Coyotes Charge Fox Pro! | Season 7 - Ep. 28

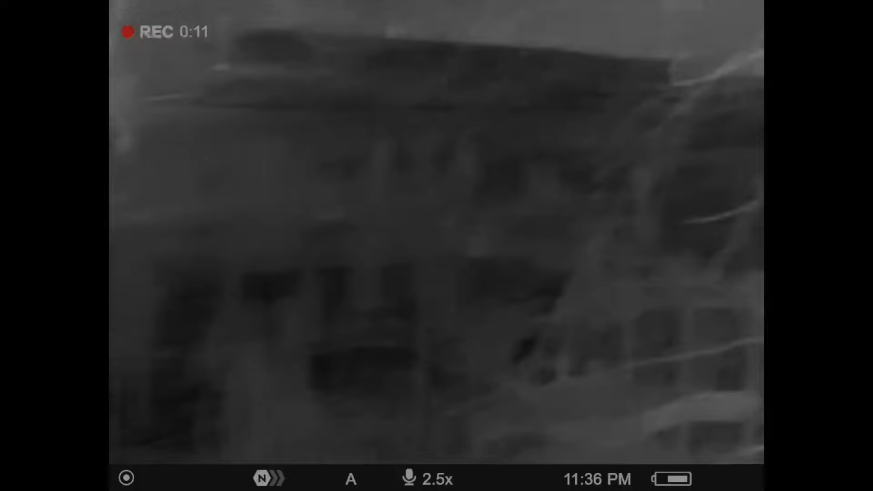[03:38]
they're somewhere close to this field that we're getting
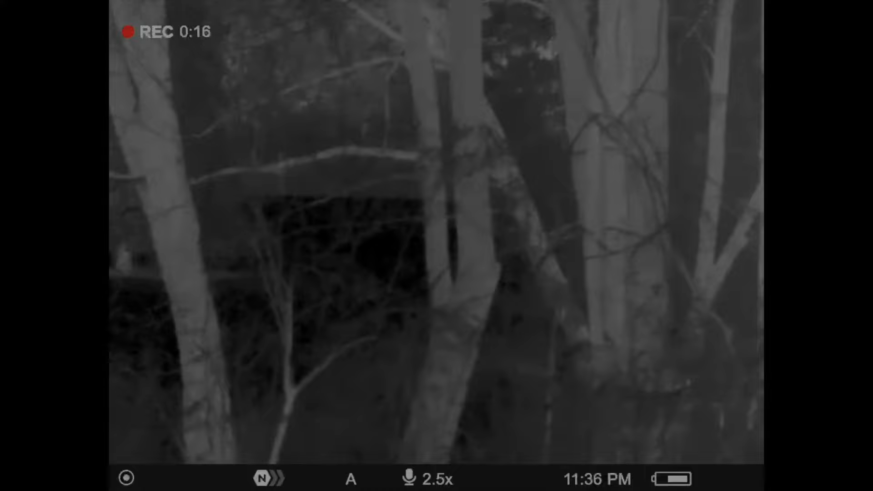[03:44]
ready to walk into we gotta walk around down this little bridge and
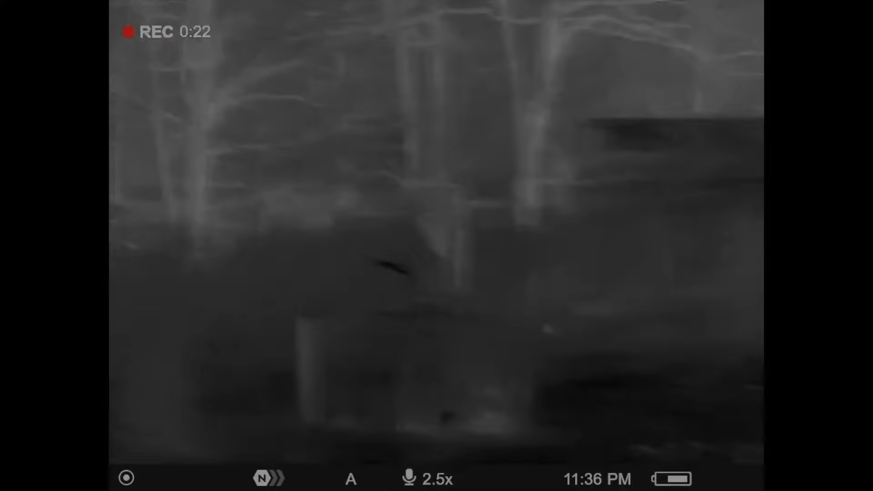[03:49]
hopefully hopefully we'll be pretty dang close to them